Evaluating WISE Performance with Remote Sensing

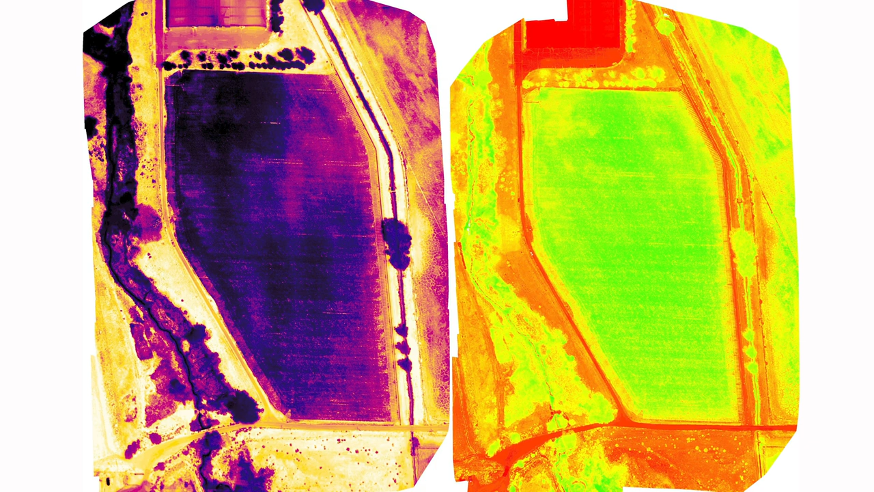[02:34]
And also we have infrared thermometers to develop a pseudo-thermal layer for the thermal bands.